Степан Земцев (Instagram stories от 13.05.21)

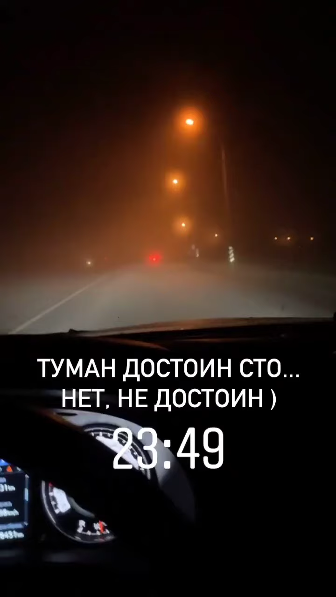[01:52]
Да, этот туман определенно достоин сторис. Там вот где-то машина. А, и вот, и все, и больше нет тумана. Недостоин ты сторис туман. Короче, мчим нам еще что-то, в общем-то, хера, короче, километров, но... Где-то там Казань.
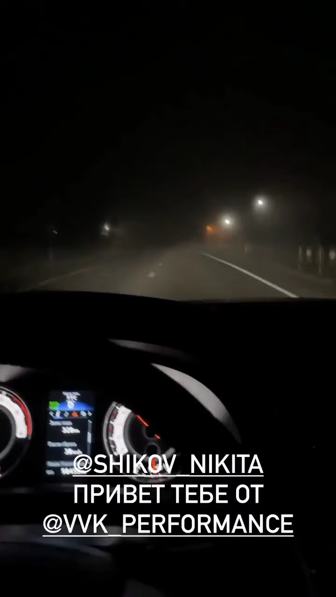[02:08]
Да, туман снова появился, но я не об этом. Никитос, тебе привет передаю, потому что Витя уже минут 20 пытается,